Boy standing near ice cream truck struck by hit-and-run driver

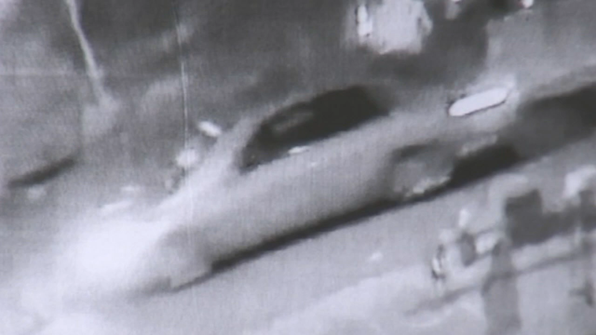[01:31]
Witnesses say the driver was speeding. The ice cream truck was double parked in the northbound lane of Keystone Street, and a silver-colored vehicle passed that ice cream truck, striking the 4-year-old boy and leaving the scene. There's a double yellow line. Obviously, you need to stop first to make sure it's clear. If it's necessary to go around, you can do so slowly. And most times that's fine, right?